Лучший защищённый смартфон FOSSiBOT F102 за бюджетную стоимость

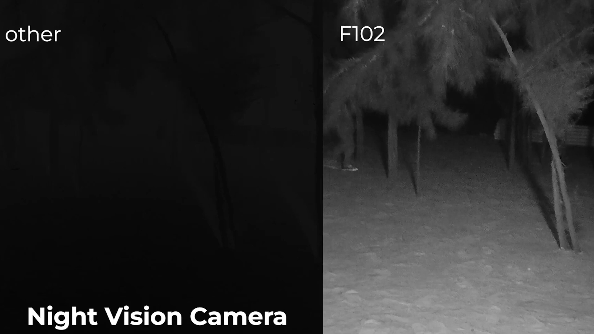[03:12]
который позволяет при поддержке двух инфракрасных светодиодов делать фотографии и видео в полной темноте.